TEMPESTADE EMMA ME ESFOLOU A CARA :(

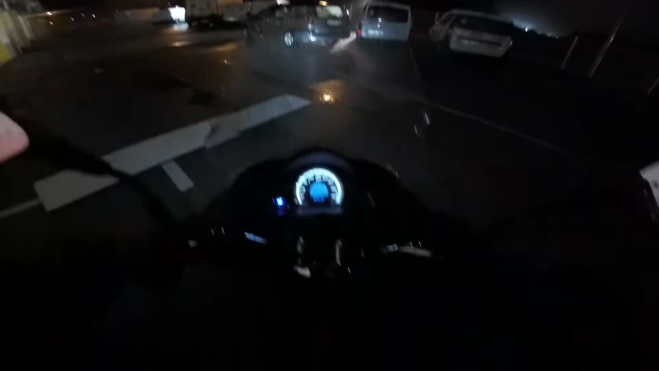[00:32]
Hoje já caiu água pra caçamba mesmo. E agora tá mó ventania. E que Deus me proteja agora nessa volta pra casa. Mas e aí pessoal, tá tudo bem com vocês? Olha o acidente, olha ali.
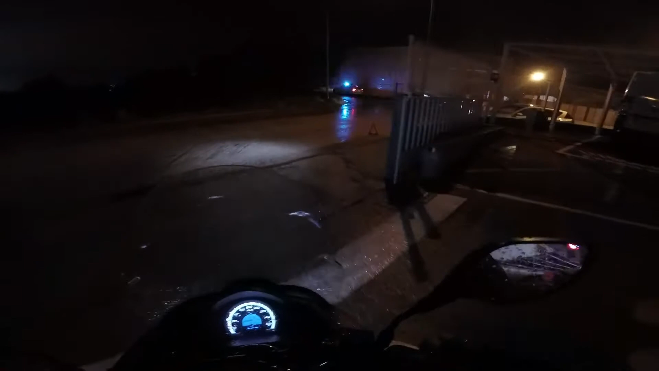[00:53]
Mais um. Hoje tá o dia inteiro assim. Acidente pra lá e pra cá, pra lá e pra cá.
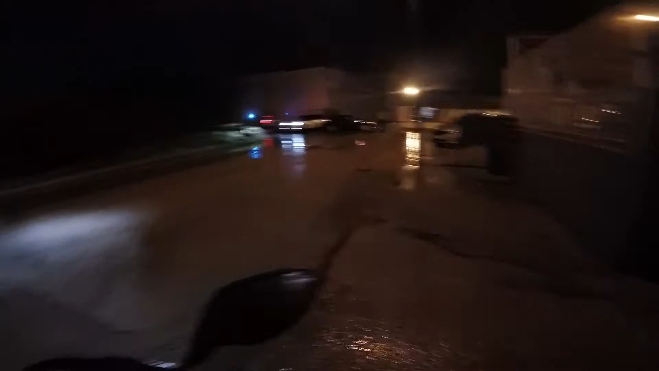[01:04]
Entendeu? Mas...
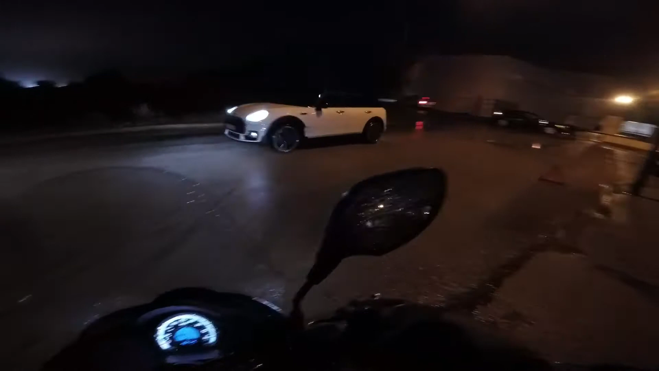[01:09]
Vamos embora. Acidentes acontecem. E hoje como é?
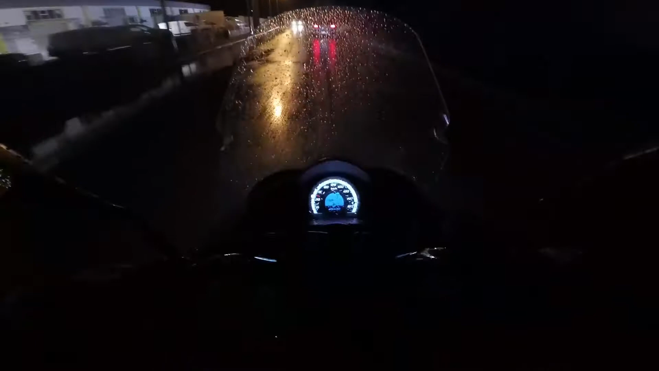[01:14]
Tá molhado pra caramba. Caiu muita água hoje pessoal. Muita água mesmo.
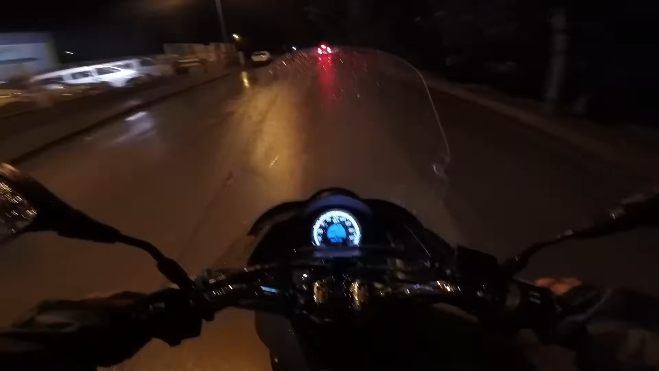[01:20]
E tá ventando demais mesmo. Também acho que tá passando um... Passou um furacão. Uma depressão.
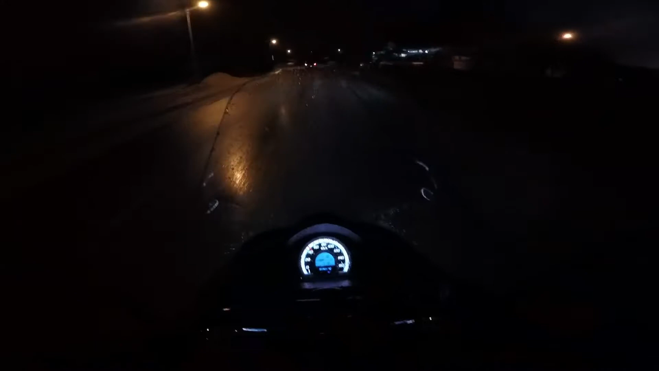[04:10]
E a chuva tá caindo. E lá vem mais chuva. Tomara que não molhe minha GoPro. Né? Porque senão vai ficar mal. Vamos devagarinho aí. Vamos ligar os alertas aqui pro pessoal ver a gente aí por trás. Porque a motinha aqui tá...